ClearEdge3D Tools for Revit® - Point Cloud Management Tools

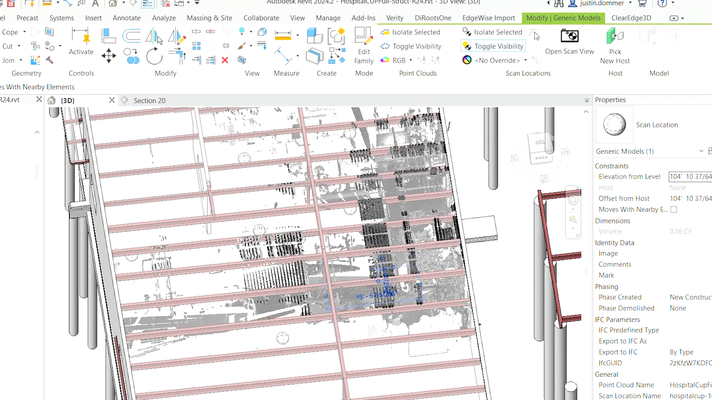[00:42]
With this plugin, simply select the scan marker, then click the show hide toggle switch in the top toolbar to manage your point cloud data. This tool is great for comparing the alignment of modeled elements to your point cloud data, toggling the visibility to ensure the accurate fit and streamline your modeling workflow. Another impactful feature is the quick colorization of point cloud data. You can also use this tool to view the scan normals or intensity.
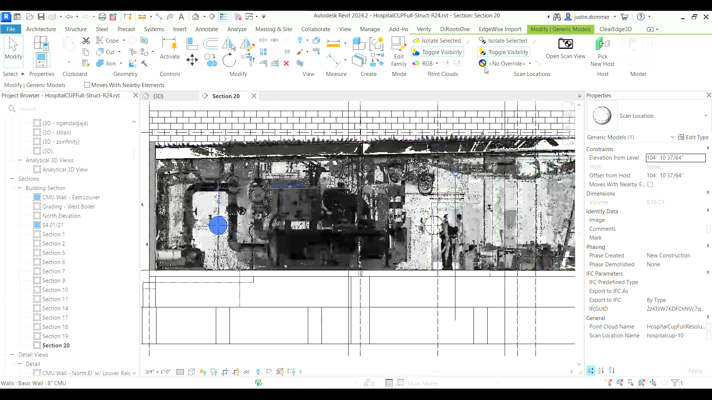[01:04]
This feature becomes invaluable when checking for registration issues within your point cloud.
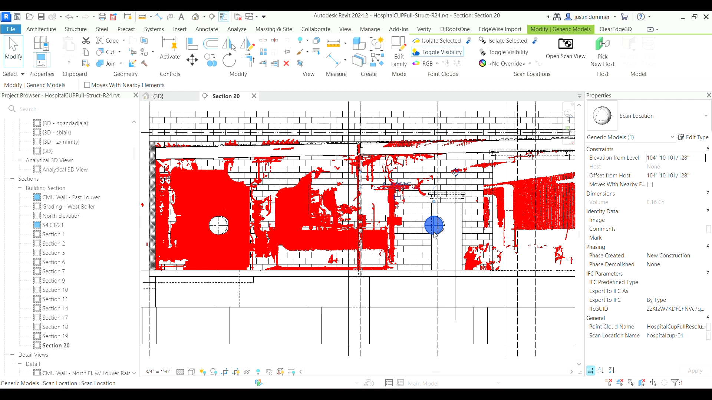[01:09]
Select the relevant scans, assign distinct colors to each, and check for proper alignment directly in Revit.
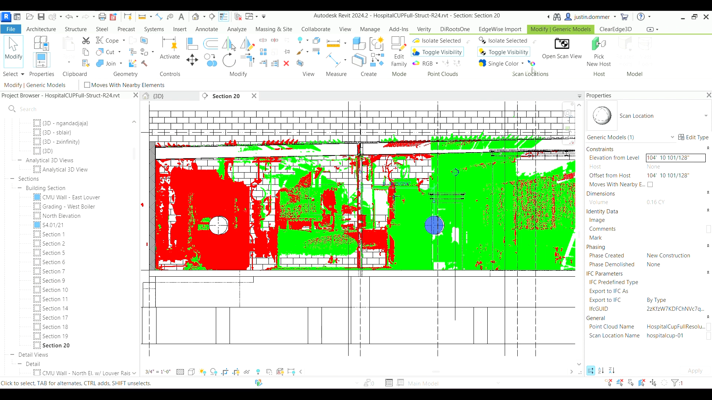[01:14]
This empowers you to stay productive and make sure that your as-built are not affected by misregistered scan data.
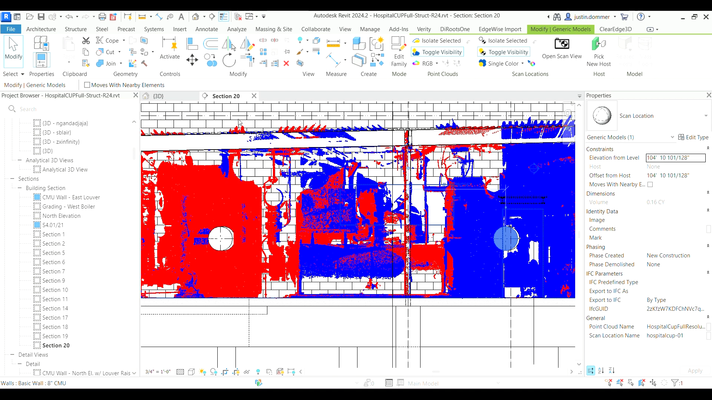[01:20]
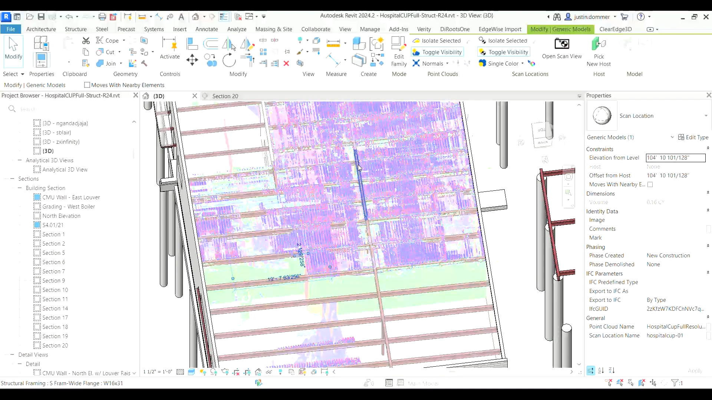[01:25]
Alternatively, you can use the ability to quickly switch between standard colorization, normals, or intensity for an improved modeling experience.
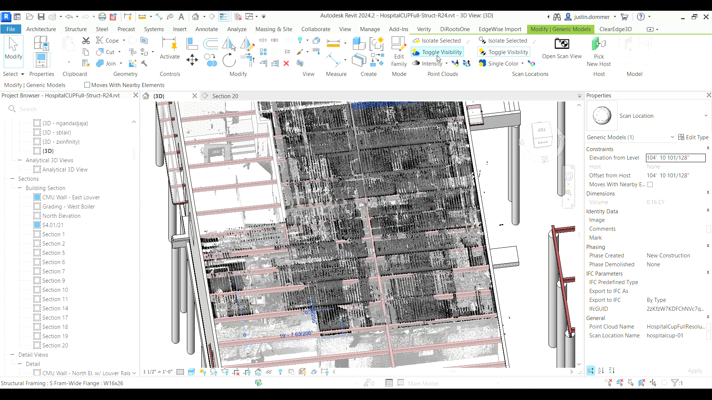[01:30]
This not only enhances visualization, but aids in creating more accurate models.